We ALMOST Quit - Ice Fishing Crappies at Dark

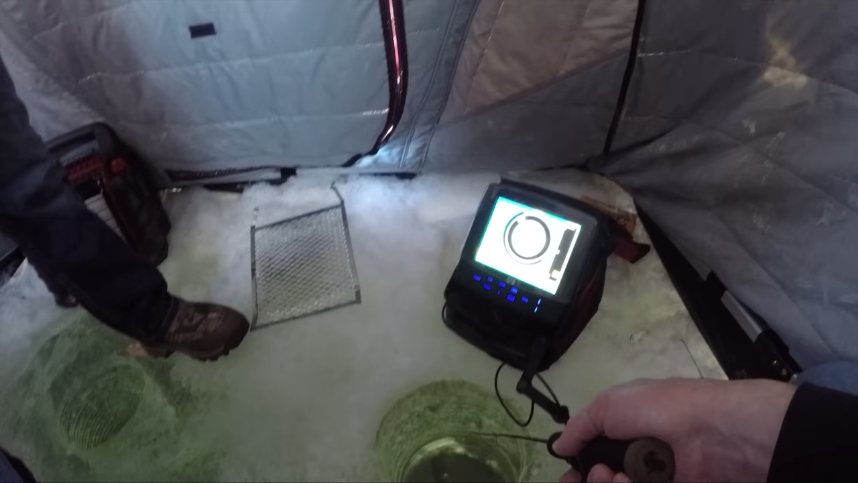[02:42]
Yeah, he does. He must be hooked pretty good then. Oh, he's hooked on the lip. There he is. Little snifter.